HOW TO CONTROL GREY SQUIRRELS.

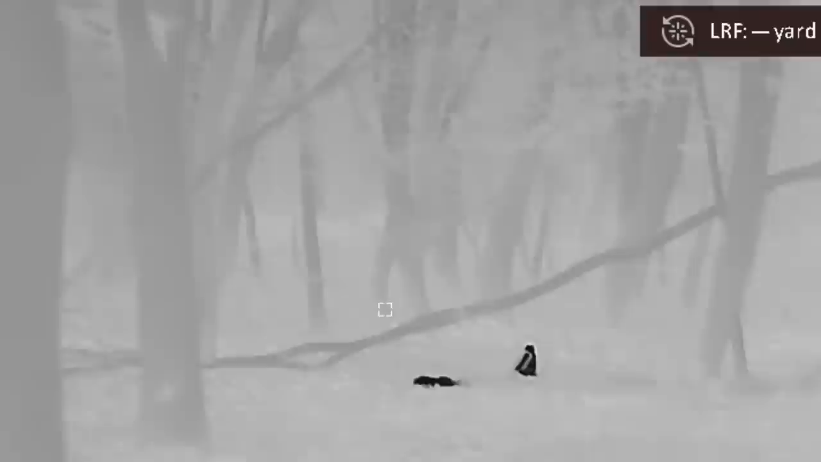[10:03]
He's sat down just underneath the diagonal. The second one's coming in the background.
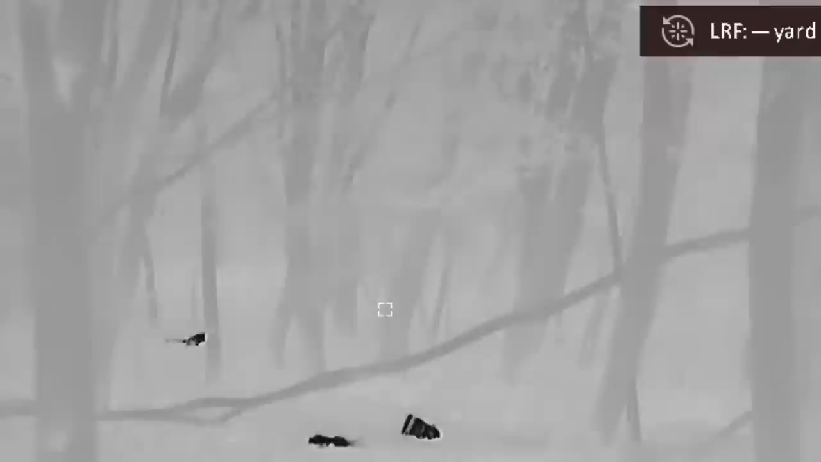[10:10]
He is 31 yards away at the moment, the furthest one.
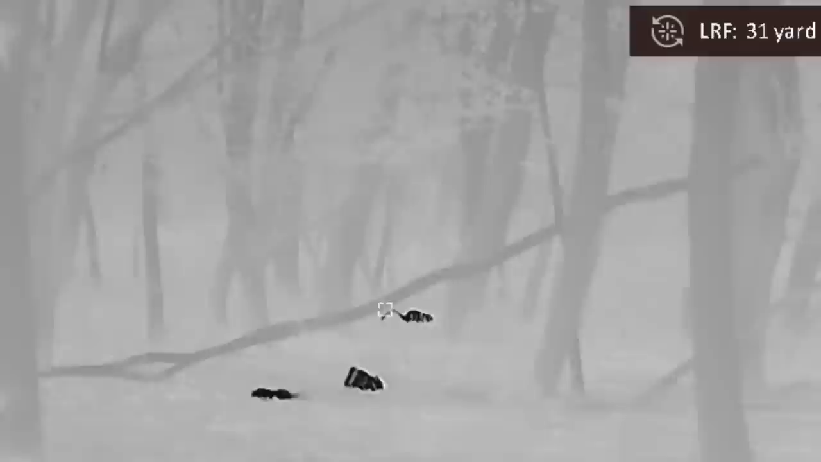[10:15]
Closest one's 25 yards.
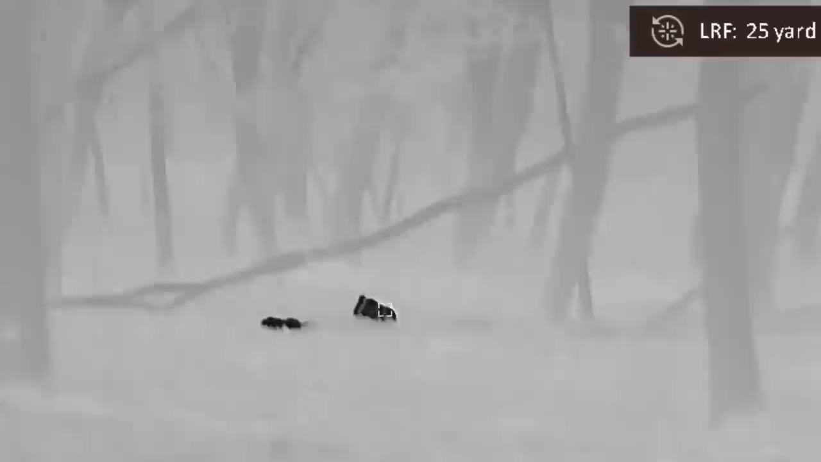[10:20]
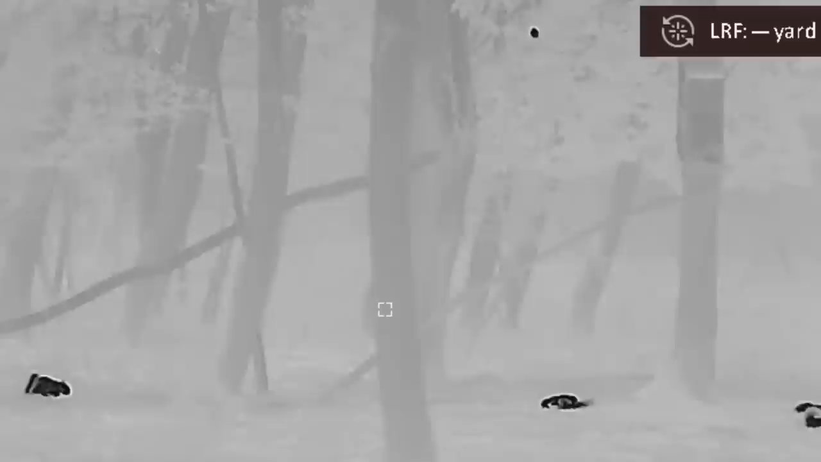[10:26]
The furthest one away's out of shock. Oh, he's coming up.
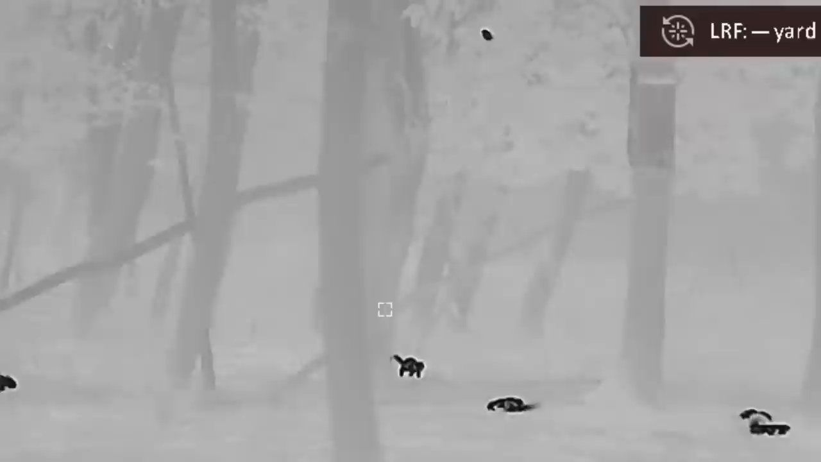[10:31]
We might have to do a double on this. If you get them on the feeder.
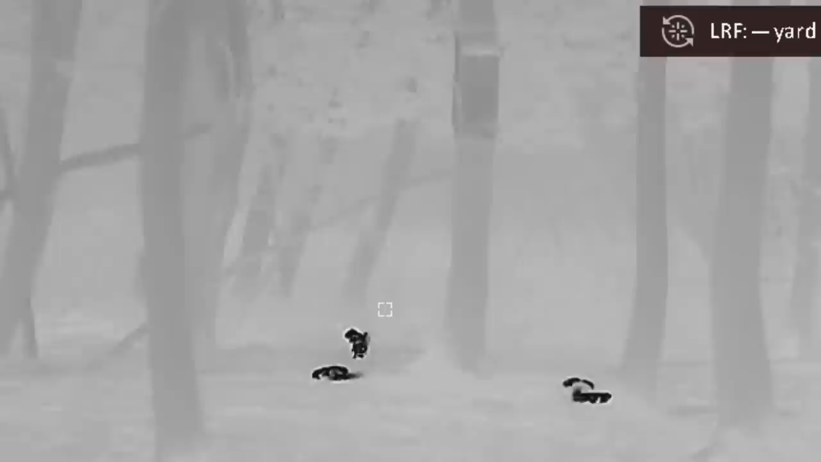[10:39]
Left hand one's busy feeding off the floor. Right hand one's stuck at the bottom of the tree.
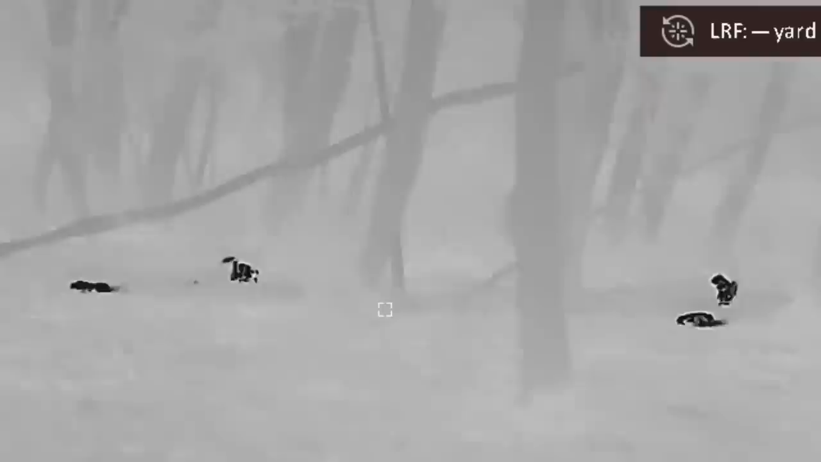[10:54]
Okay, he's going up.
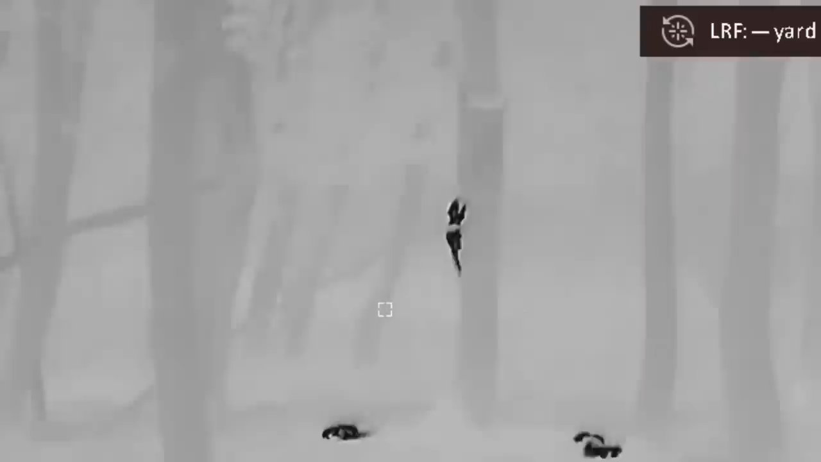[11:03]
Let me load this one up. Oh, he's going up skywards.